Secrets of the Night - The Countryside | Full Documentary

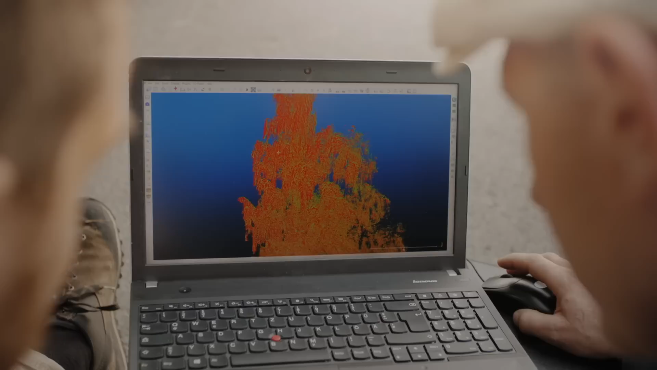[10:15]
In this manner, they're able to prove the nocturnal movement of the trees.